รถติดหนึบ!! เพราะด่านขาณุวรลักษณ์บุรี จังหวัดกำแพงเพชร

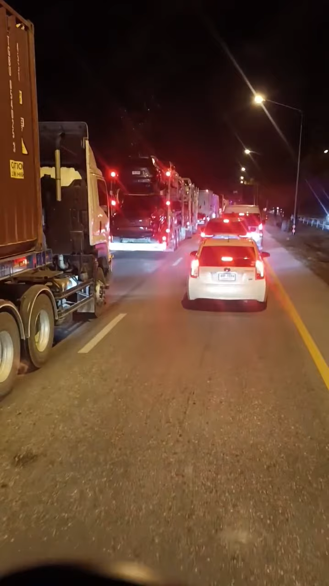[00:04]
รถติดยาวเลยครับบ่รู้ว่ามีอีหยังนะบ่แน่ใจว่าเป็นด่านหรือเปล่าข้างหน้า
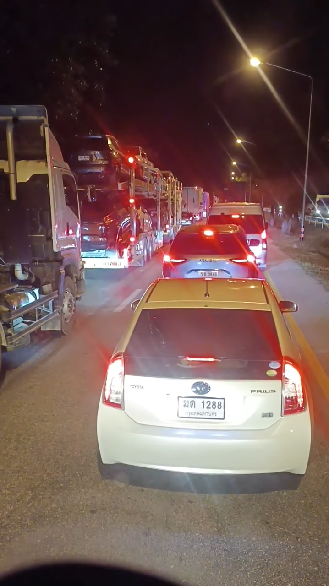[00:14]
เนี่ยเบิ่งสภาพการจราจรครับมื้อนี้เป็นวันที่21ว่ะวันที่21ครับ21ธันวาคม2566เวลา 20:03 นาทีครับผมอยู่ที่ถนนสายเอเชียฝั่งขาล่องเนาะเบิ่งสภาพการจราจรแล้วกัน
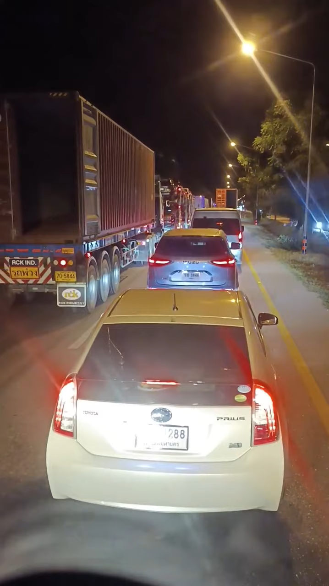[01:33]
มารุ่นเบิ่งกันครับว่าที่เป็นด้านหรือที่เป็นอุบัติเหตุนะ
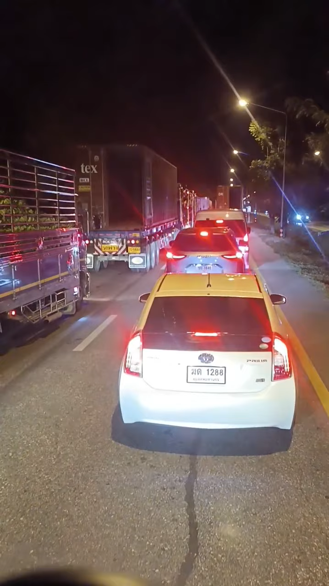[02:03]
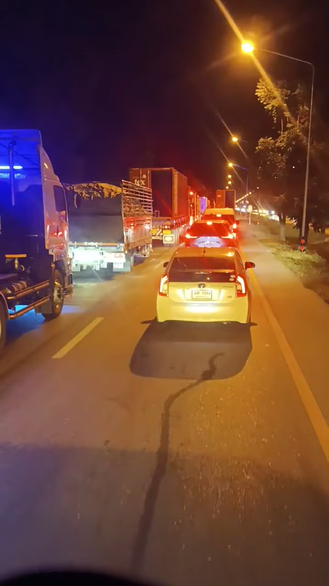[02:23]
แต่เป็นด้านก็คือเพราะว่าบ่ได้คำนึงถึงความเดือดร้อนของประชาชนเลยอ่ะครับถ้าเป็นด้านนะ
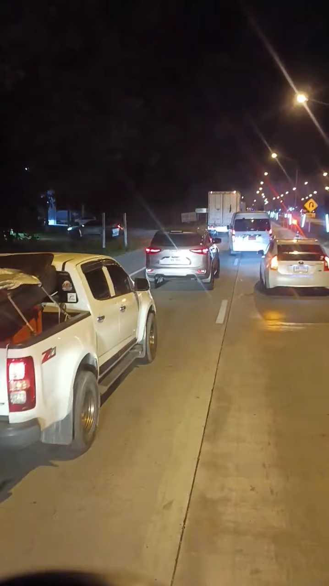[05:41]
เอ๊บ่หลบให้เฮาพร้อมอ่ะ
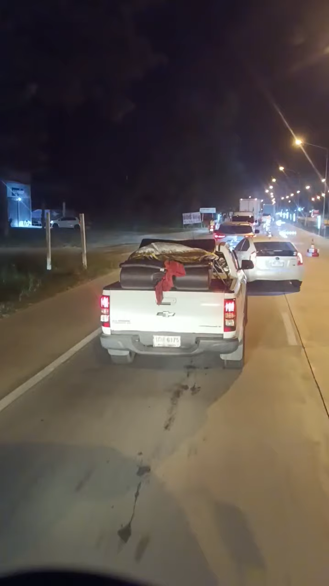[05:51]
เนี่ยมันเฮ็ดให้เฮาเกิดอุบัติเหตุได้นะครับแบบนี้ปาดเข้ามาทางบักกวงนึงก็บ่ลบให้เฮาเป็นด่านขานุวรรัตน์บุรีนะครับ
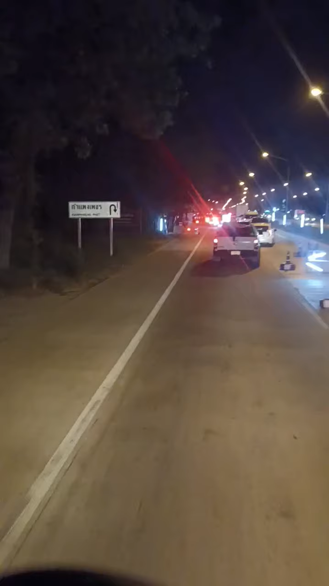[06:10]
น่าสิเปิดรถแล้วเมื่อกี้เนี่ยเมื่อกี้ติดเดี๋ยวสิสอบถามจักหน่อยโทษนะพี่เห็นรถติดยาวไหมพี่คำนึงถึงความเดือดร้อนของพวกผมไหมเวลาตั้งด่าน ครับผมกำลัง
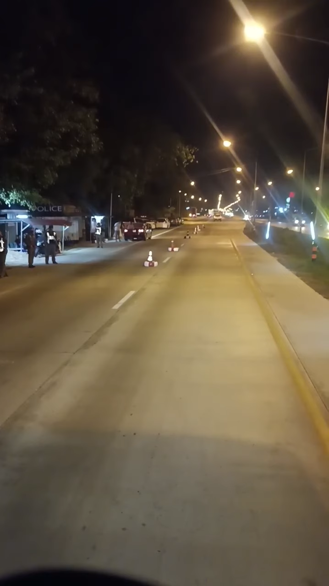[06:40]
โบกอยู่ครับ เขาตั้งมาแล้วโกลัมพีก็ตั้งเมื่อกี้ของกำแพงเพชรเหมือนกันทำไมต้องตั้งซ้ำซ้อนหลายด่านน่ะระบายรถด้วยพี่เก็บได้ก็เก็บนะเป็น2กิโลเลย